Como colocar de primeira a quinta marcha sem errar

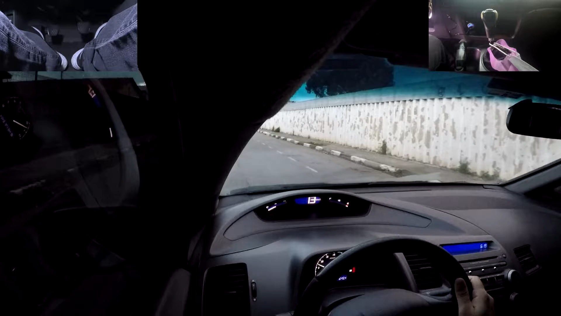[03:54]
Eu vou chegar a 20, ó. Tirei o pé do acelerador, embreagem até o final, segunda. Deu tempo, porque a rabiola tava ali, ó.